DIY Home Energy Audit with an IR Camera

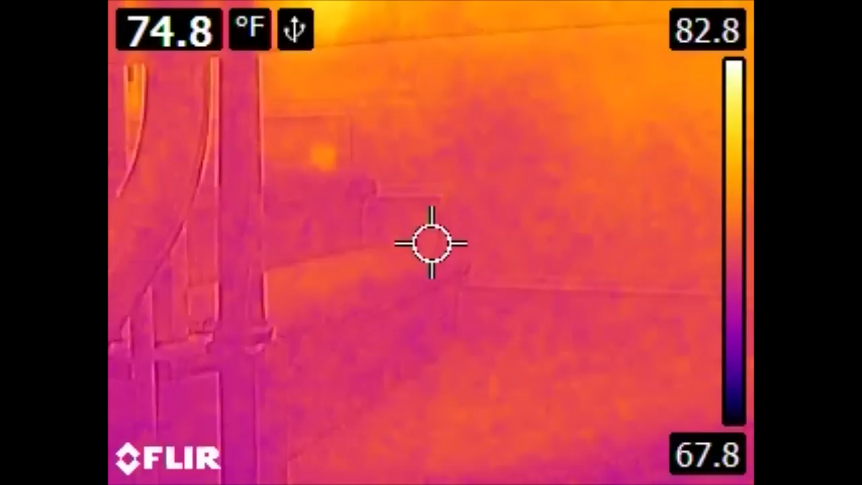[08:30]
On screen: spot 74.8°F
Here we have the stairs going up to the top floor.
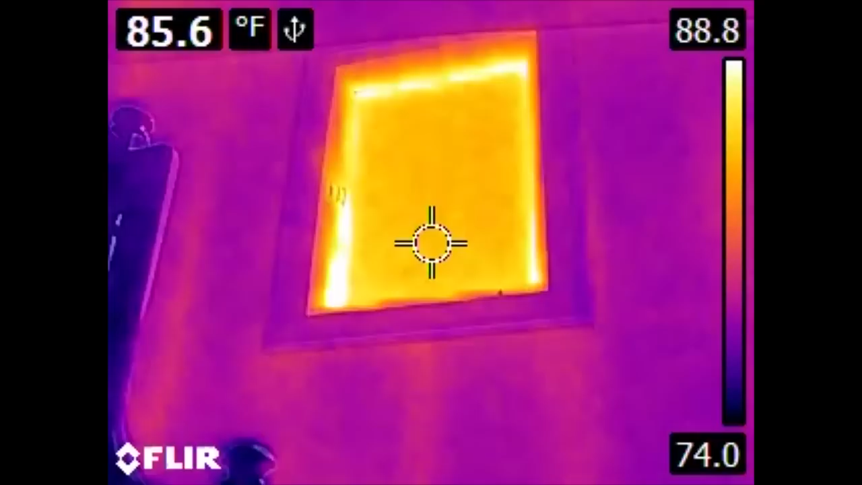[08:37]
On screen: spot 85.6°F
We have a window, of course, rather hot. We also have a hot spot down here, possibly due to missing insulation or this house was built in, I think, 86. The insulation may have slid down the wall somewhat.
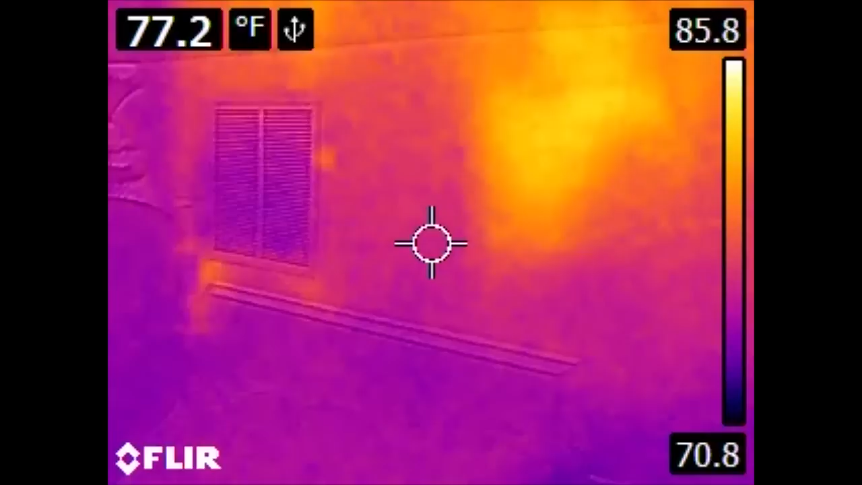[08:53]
On screen: spot 77.2°F
Here we have a set of vents, but these aren't particularly cold. This is an intake, or what they would call a return vent.
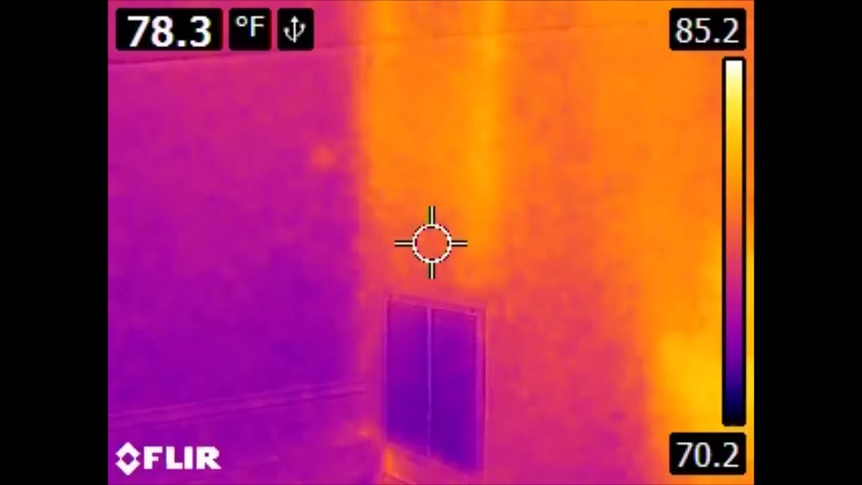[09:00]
On screen: spot 78.3°F
This pulls air back into the air conditioning system, or into the central HVAC after it circulated through the house.
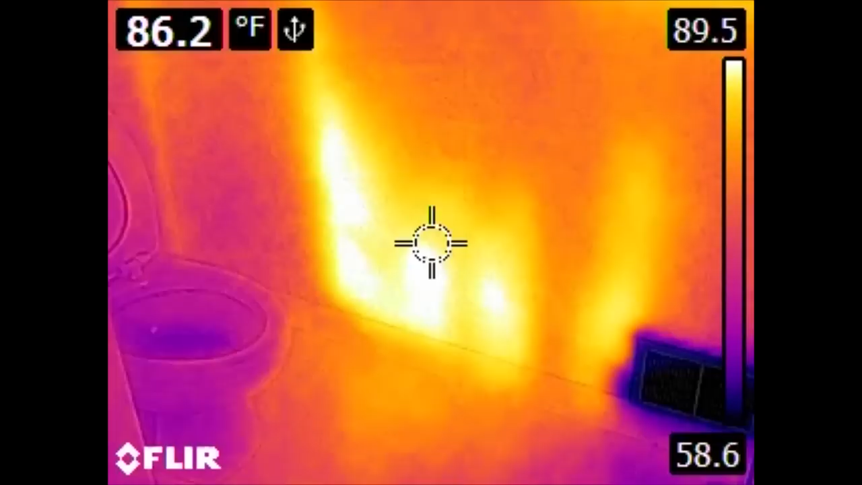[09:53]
On screen: spot 86.2°F
Especially considering we have an air conditioning vent right here. So, there is something going on in this wall. I haven't had a chance to investigate this thoroughly yet.
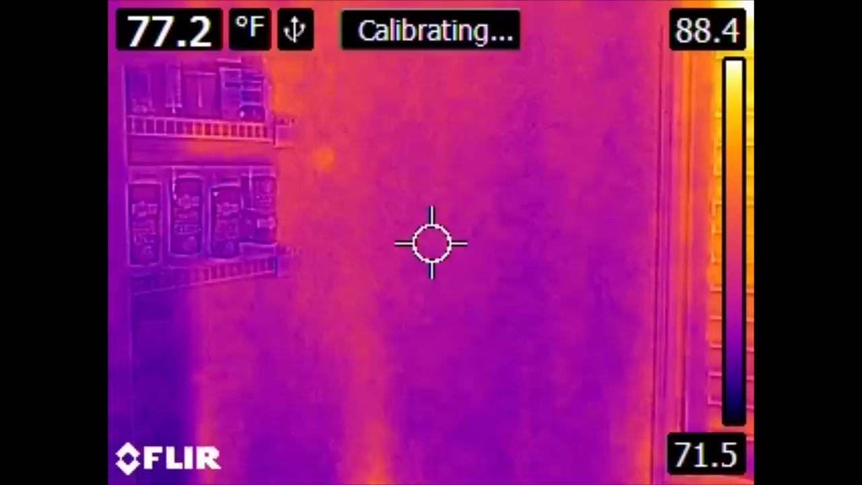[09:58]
On screen: spot 77.2°F
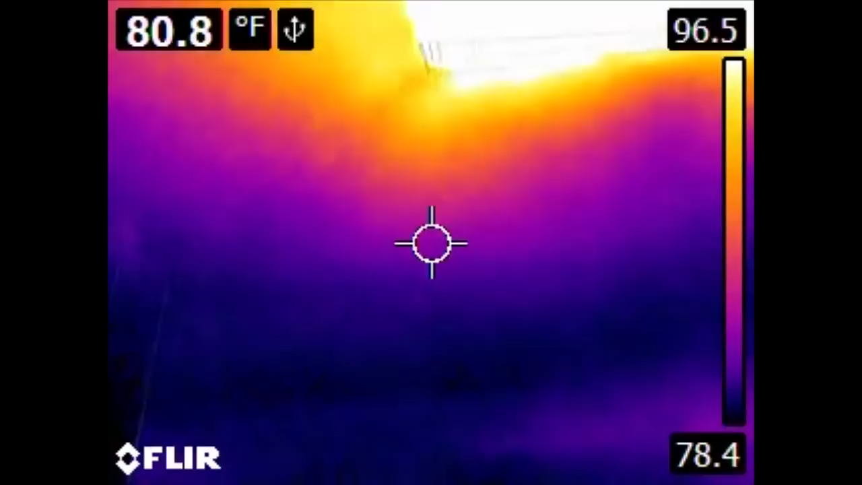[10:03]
On screen: spot 80.8°F
Also, if we go into the ceiling, this is an extraction fan. And specifically, its motor is rather hot. This is either from being connected to the outside via a duct, or it is actually consuming some type of electrical power, even when idle.
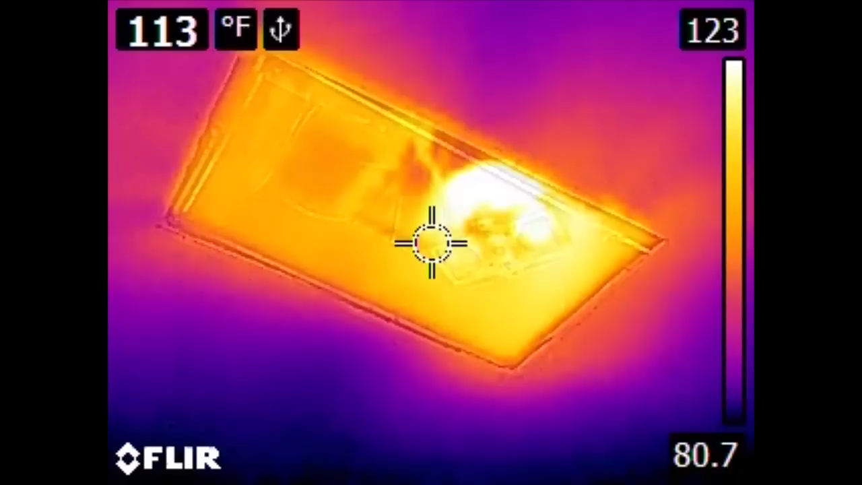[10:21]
On screen: spot 113°F
In either case, it is quite warm.
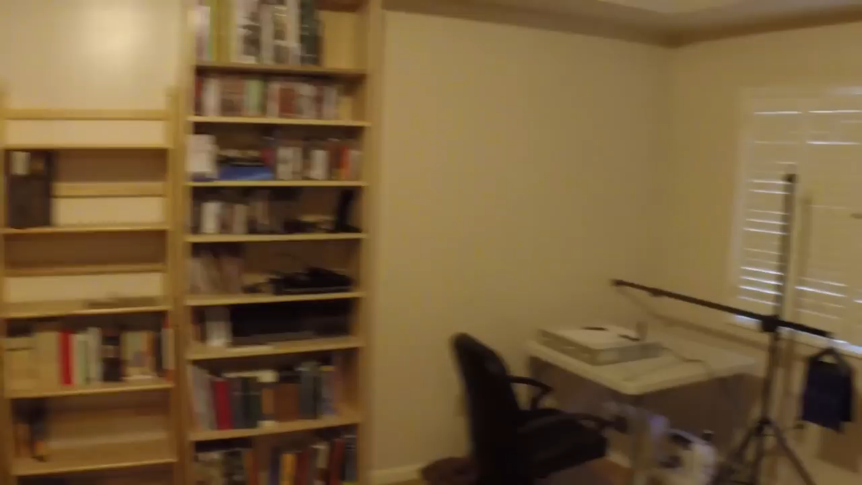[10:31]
Here, in the master bedroom, or master suite, the bedroom of the master suite,
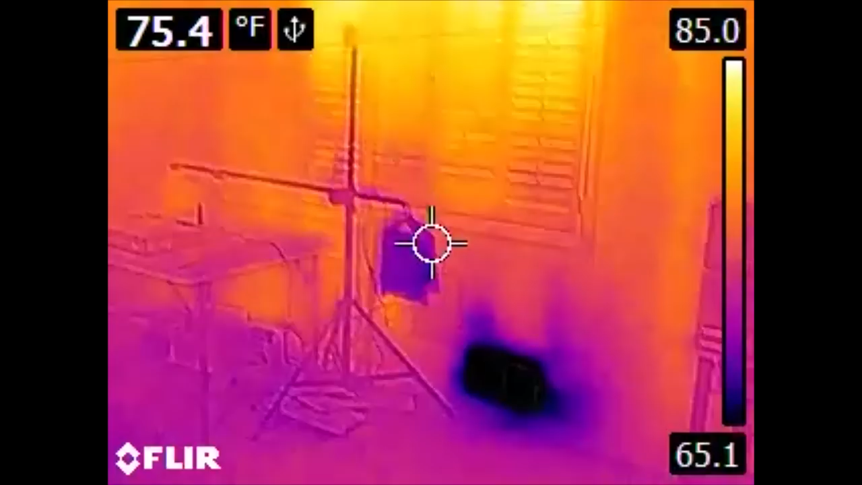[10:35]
On screen: spot 75.4°F
we have an output vent over here on the wall.
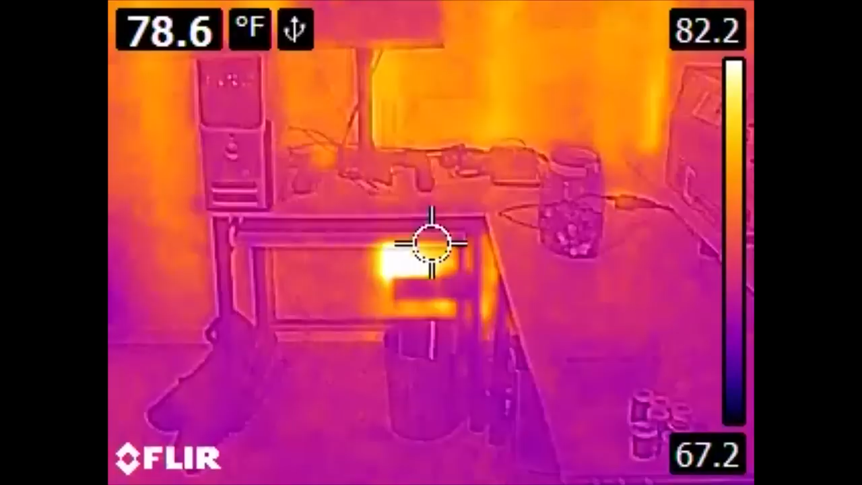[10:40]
On screen: spot 78.6°F
We have an input, or a return, which is quite hot.
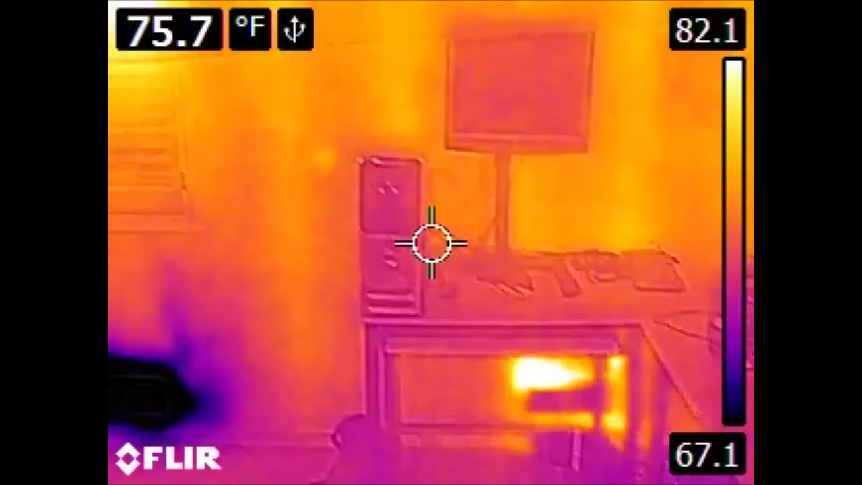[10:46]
On screen: spot 75.7°F
But the real takeaway from this particular room is up here. This room has a tray ceiling.
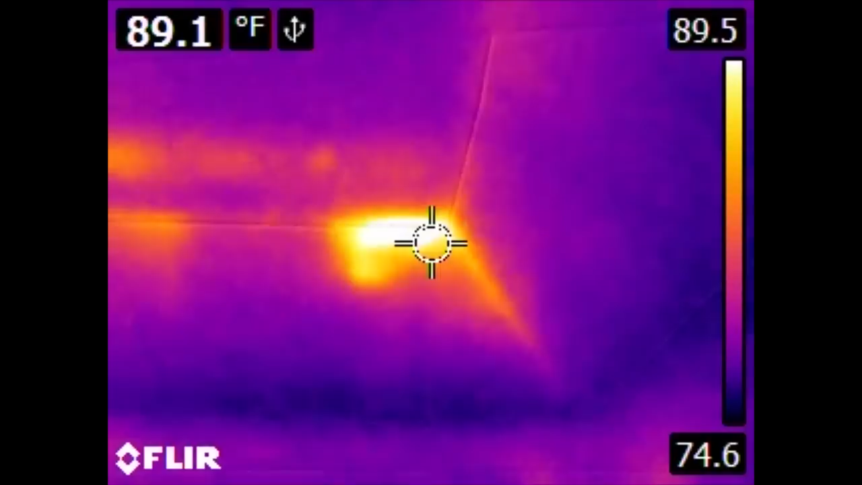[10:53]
On screen: spot 89.1°F
And it is not uncommon whatsoever for insulation that is put on top of the tray ceiling to slip off over time. And some of these spots are very hot. But this is something that might be addressed by going up into the ceiling, taking a look around, seeing if insulation has fallen off, or even if you have sufficient insulation. When this house was originally built, the ceiling spaces, attic spaces, only had about 2 inches of fiberglass insulation in them.
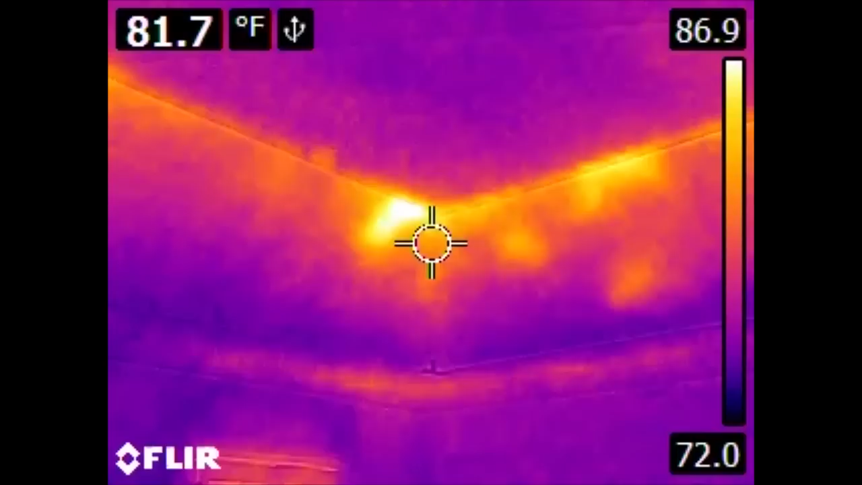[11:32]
On screen: spot 81.7°F
If you have a contractor come out to upgrade the insulation in these types of spaces, they will probably put around 2 feet or so.
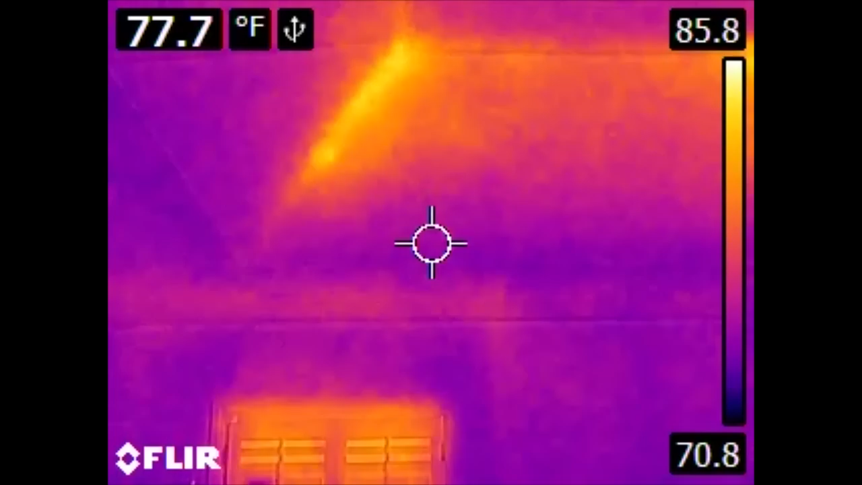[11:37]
On screen: spot 77.7°F
Here on this wall, we also have another air conditioning output. Here we can see the influence of objects around our vents. We can see that the air is cooling this wall,
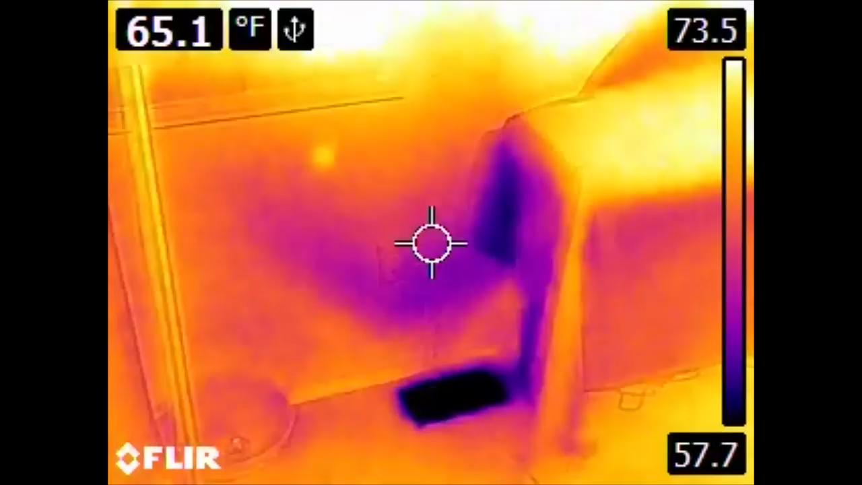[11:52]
On screen: spot 65.1°F
also cooling the side of this cover.
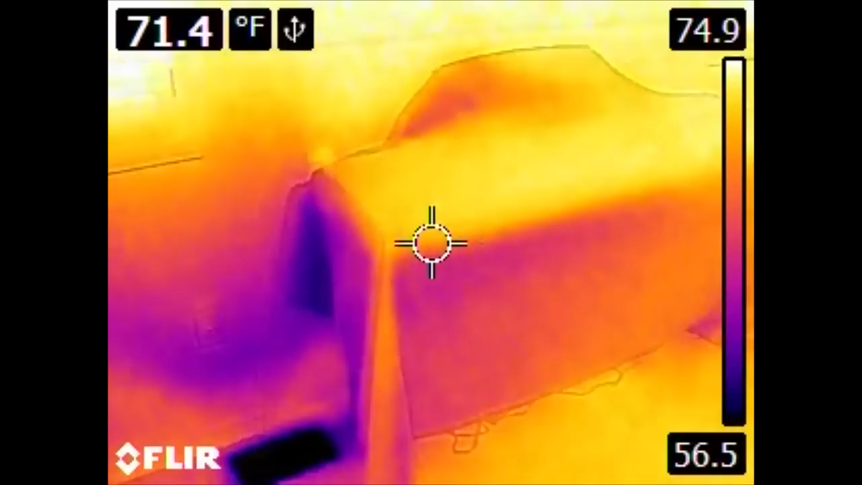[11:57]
On screen: spot 71.4°F
If this cover were any further over, it would obviously interfere with the air flow here and prevent the cooling.
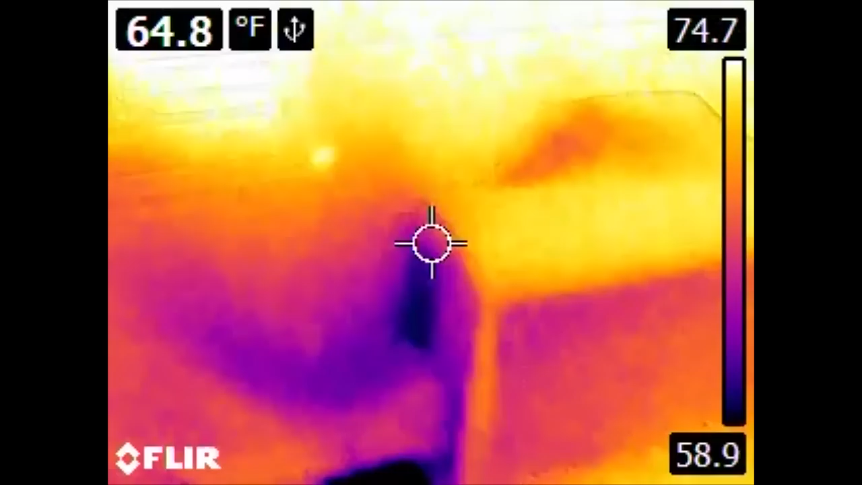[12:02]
On screen: spot 64.8°F
However, a better example of that actually occurs over here. Here we can see that the door stop for this door stops the door immediately over a vent. So the door is quite cool. The air flow constrained behind the door makes the wall quite cool. But it's not really helping the rest of the room. Another culprit of losing a tremendous amount of